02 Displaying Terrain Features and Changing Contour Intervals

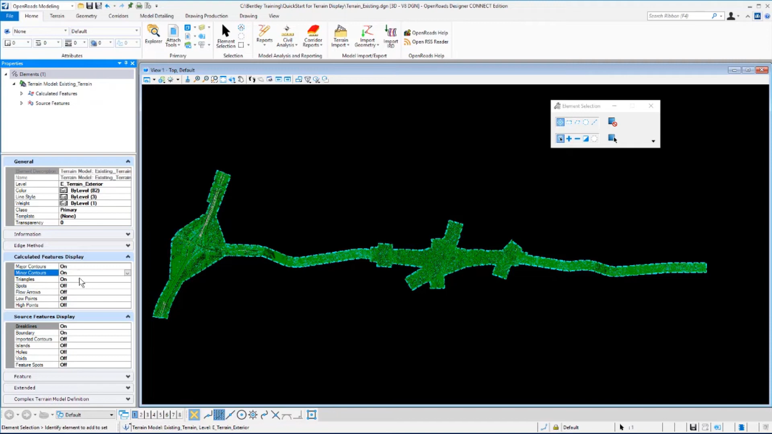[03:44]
let's toggle the major contours minor contours and boundary features on so i'm just going to double click on the major minor contours i'm going to turn triangles off and break lines off and the boundary is already toggled on now let's zoom into this view so we can get a closer look at the contours
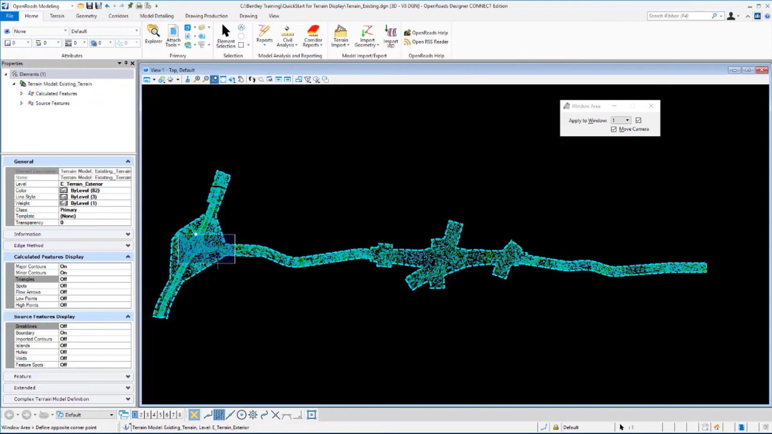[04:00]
that are displayed and the elevations that are shown
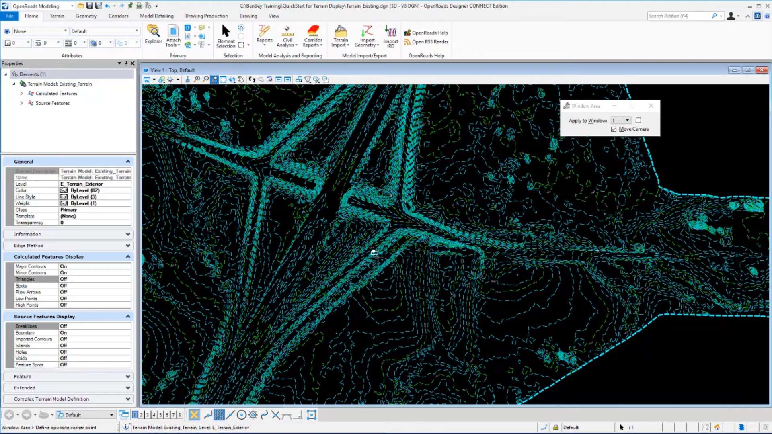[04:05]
on the major contours you can see the labeling on these major contours at 150 here 145 here now if you wanted to change that interval you simply come over to your properties dialogue and up in the top of the dialogue we want to expand this out to where you see the train model you want to select calculated features and you may need to scroll down a little bit
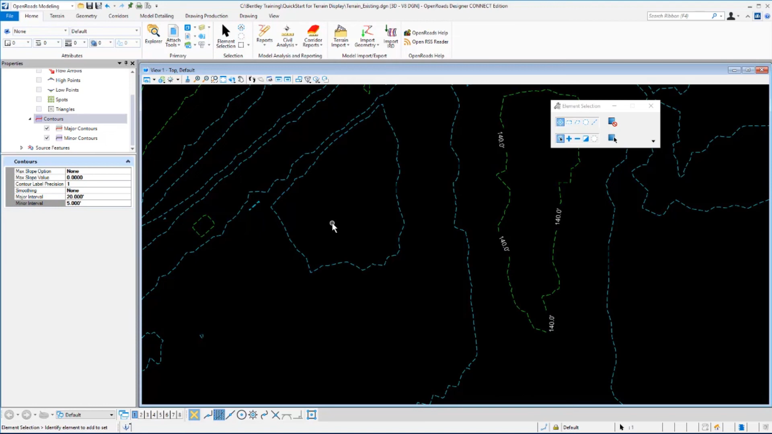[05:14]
you'll note that as you make those changes your displays automatically updated and in this particular view we're only seeing one major contour at 140 feet and if you move your view around you'll be able to see some additional contours
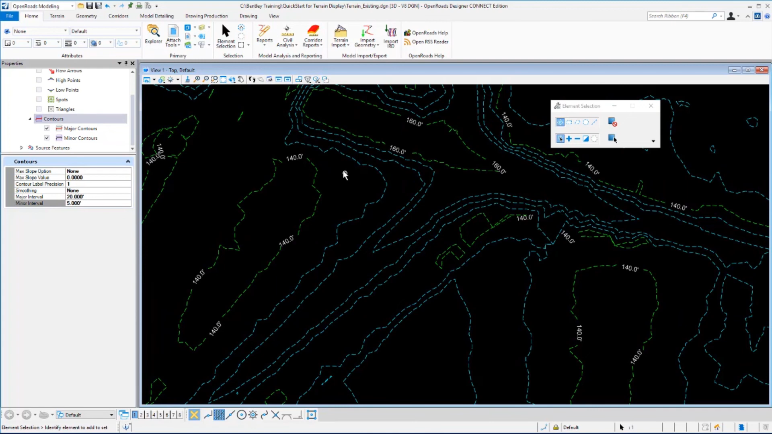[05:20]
and you'll see here that we're at 140 and 160 representing our 20 foot major interval